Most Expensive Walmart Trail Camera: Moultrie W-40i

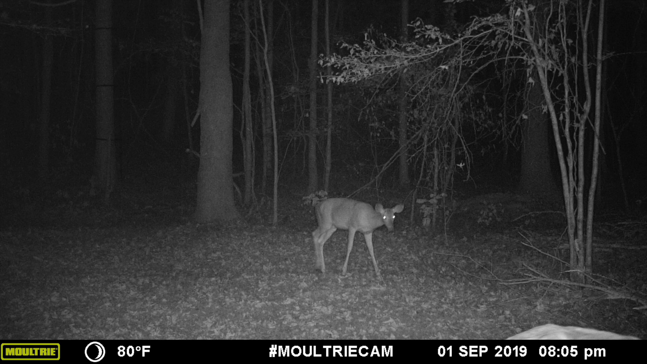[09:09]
The same night I got it set up, you can see that it's showing the moon phase, it's showing the temperature, it's showing Moultricam which I can relabel to be anything I want and it's showing the date as well as the time. So this was September 1st at about 8.05 p.m. and they're actually right in front of my stand.